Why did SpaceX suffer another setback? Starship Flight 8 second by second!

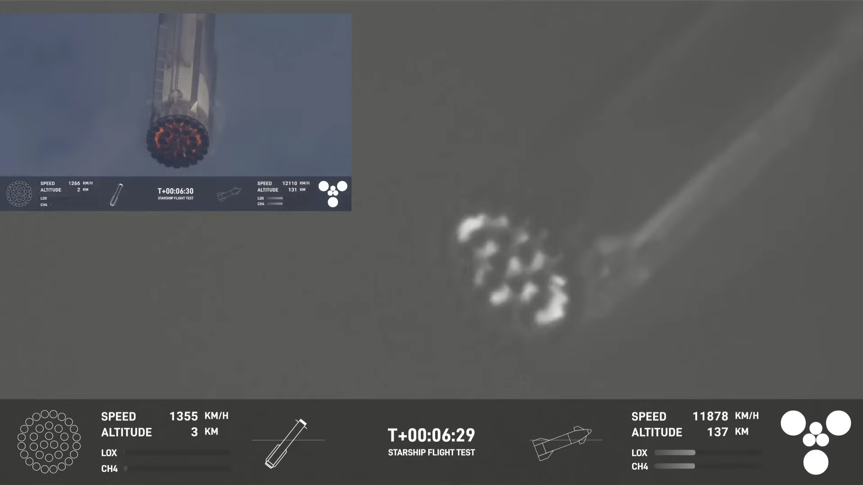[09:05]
the engine section is actually taking. Now, this is interesting.